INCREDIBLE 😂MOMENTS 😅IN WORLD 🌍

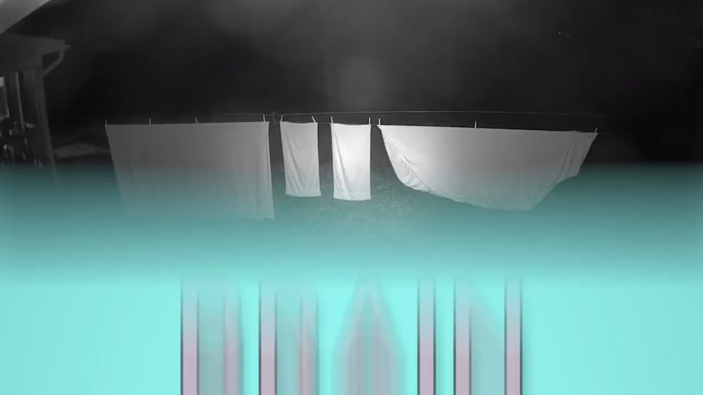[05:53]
It seems that this bear wants to turn its den into a five-star hotel.